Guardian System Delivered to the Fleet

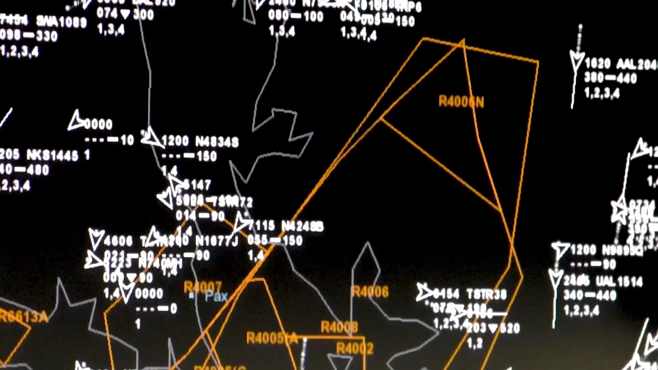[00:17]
It's a ground-based setup that tracks manned and unmanned aircraft to help them avoid collisions.
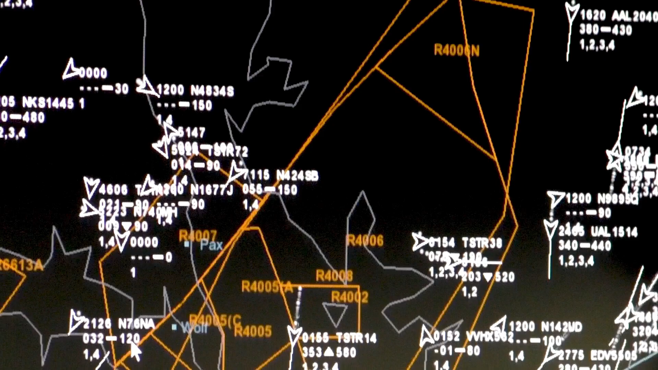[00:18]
And it got its start at Patuxent River Naval Air Station.
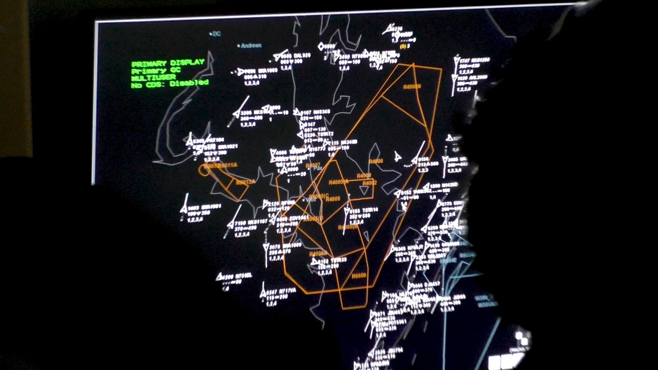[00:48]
The system opens up the airspace for the Marines at Cherry Point. Their restricted airspace is pretty limited in space and size.